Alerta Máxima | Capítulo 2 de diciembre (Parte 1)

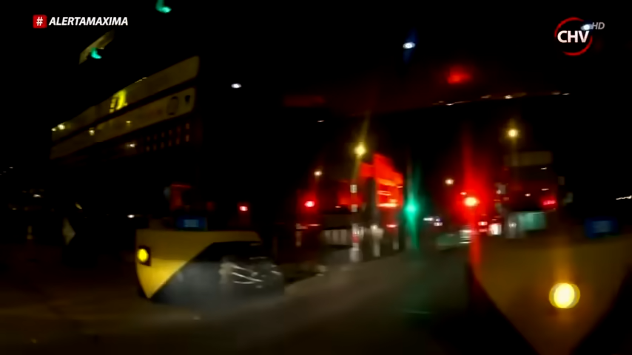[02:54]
En este momento el vehículo que
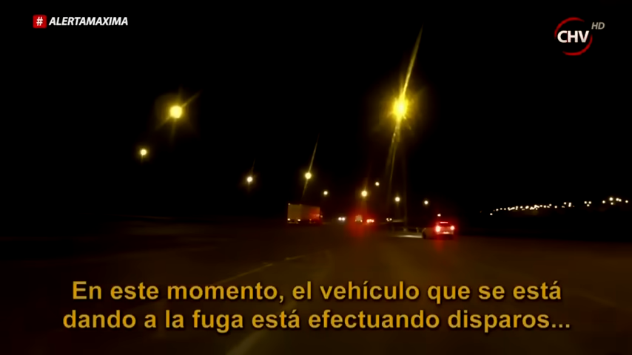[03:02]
se está dando la fuga está afectando disparo contra el personal policial que está en seguimiento del vehículo.
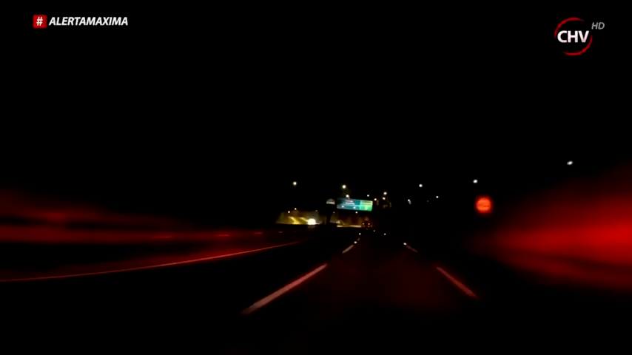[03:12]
Acá se aprecia como uno de los carros policiales sufrió el reventón de sus neumáticos a raíz de los Miguelitos.
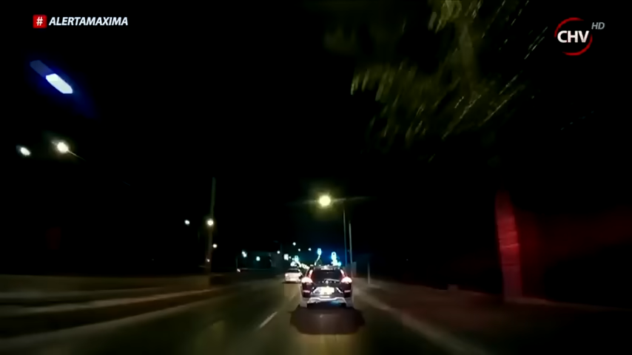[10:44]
Llevamos varios kilómetros siguiendo a este conductor, que además de recorrer casi toda la avenida Santa Rosa, trata de impedir el paso del carro policial para no ser detenido.
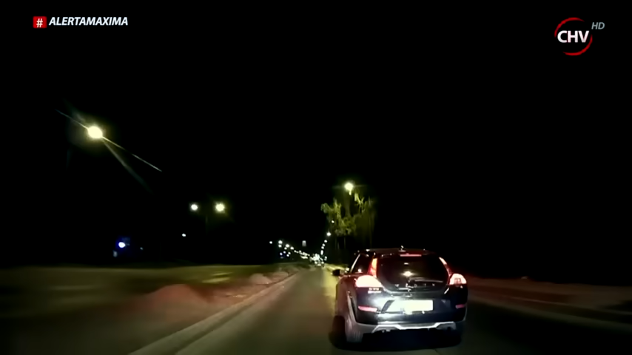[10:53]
Sector de la 41, de la 41 que está.
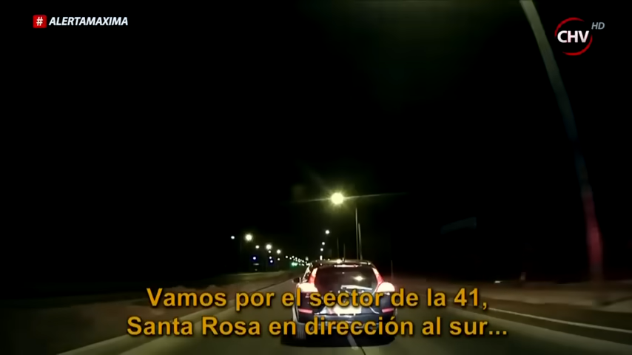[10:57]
Vamos por sector de la 41, Santa Rosa, en dirección al sur. Voy pasando en este momento Facultad de Agronomía, frente a la Facultad de Agronomía. Ya lo vimos, ya lo vimos. Voy indicando la 76 para el dispositivo para estar a los carros de la pistola. Deténgase. Detenga el vehículo. Lo mantiene al poniente. Lo mantiene al poniente.
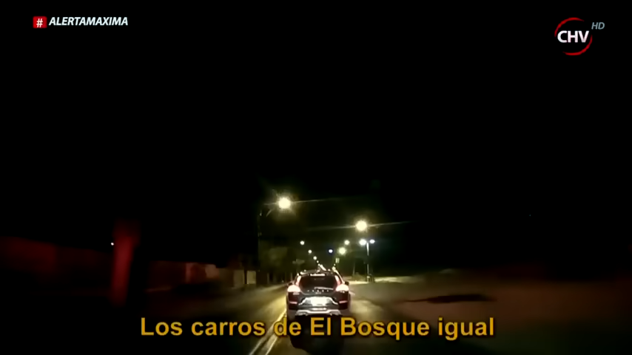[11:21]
Lo carga al bosque igual. ¿Por qué no quiere dejar pasar?
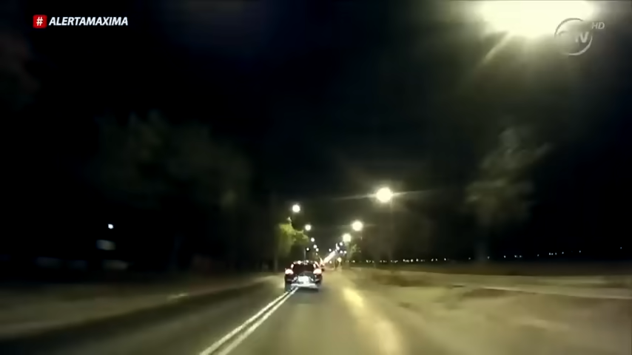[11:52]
Es ahí donde una patrulla de dicha comuna intentará impedir su paso. Pedro Bravo. Al sur.
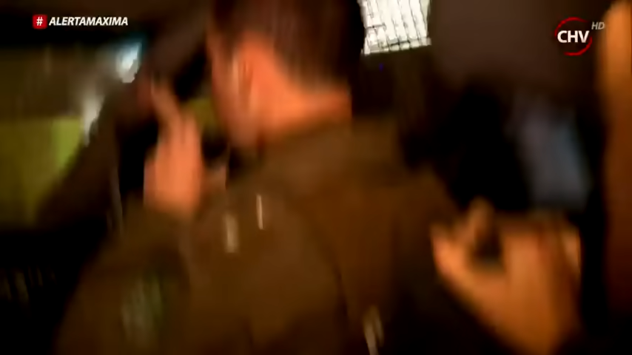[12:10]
Va a parar.
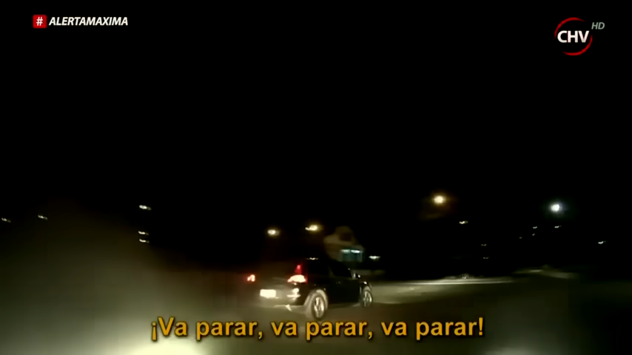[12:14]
Al parecer por fin decidió entregarse. Pero no, solo fue una maniobra para despistar a carabineros. Y fíjese que esta no es la única. Señaliza a la derecha, pero gira a la izquierda. Bernardina Parra al oriente. Bernardina Parra al oriente, voy pasando John Kennedy.
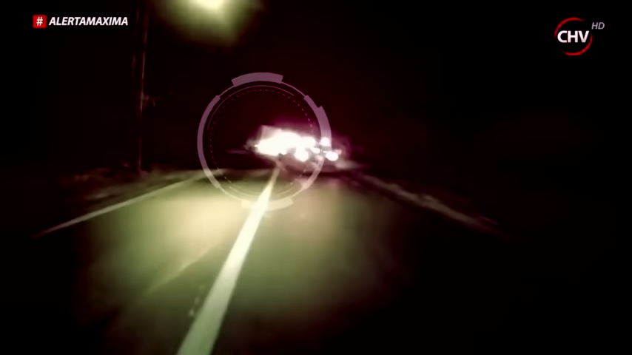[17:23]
Por poco acá se lo lleva a la curva, pero sigue adelante. Aquí al sur de la subida vamos a salir.
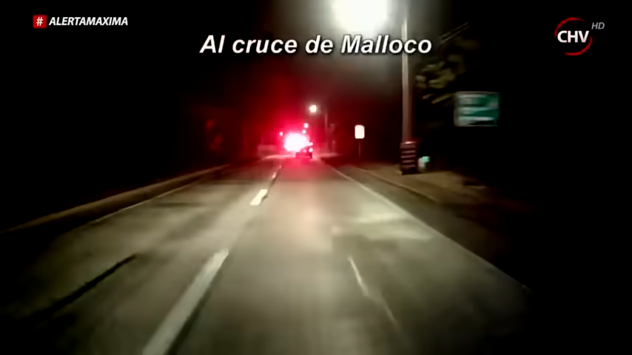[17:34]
Como se trata de una doble vía, no es cosa de llegar y adelantar.
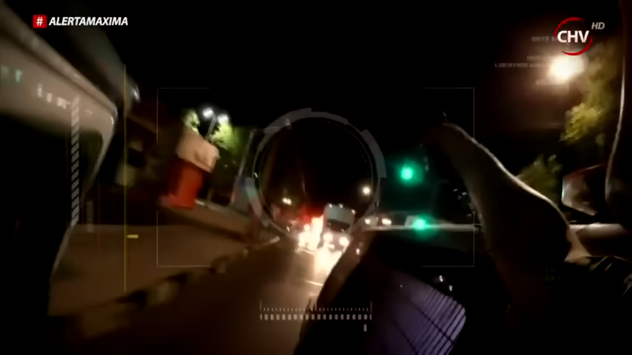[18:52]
Anda frenándolo. Que otro está adelante, va al medio. Anda frenándolo. ¡Párate!
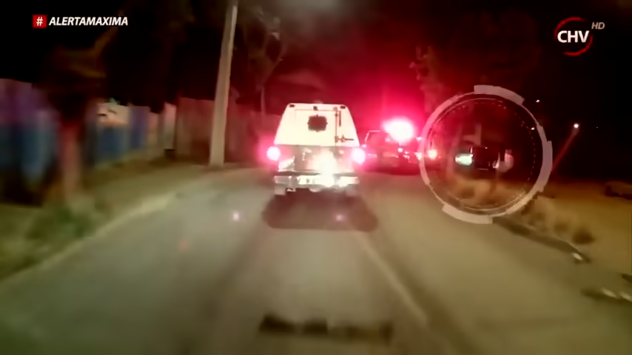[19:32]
Llega el momento de seguir a pie.